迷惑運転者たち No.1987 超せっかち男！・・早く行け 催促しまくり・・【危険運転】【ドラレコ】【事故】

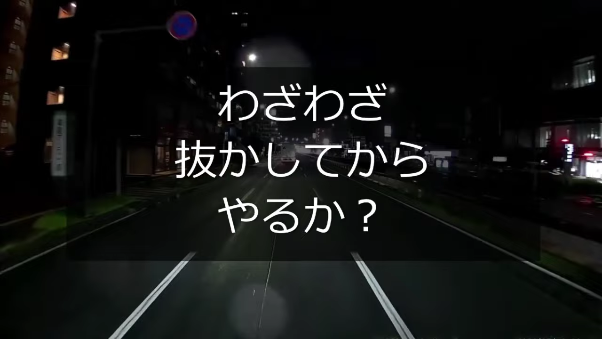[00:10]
じゃダメなのか、一台もいねえんだからよ。バカだろ、こいつ。